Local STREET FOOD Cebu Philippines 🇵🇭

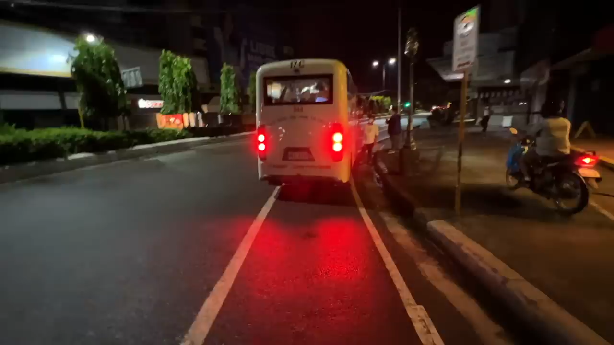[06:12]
electric either It's actually powered by a petrol engine Look It's got an exhaust Most of them I've been on Are not electrified They're like Euro 4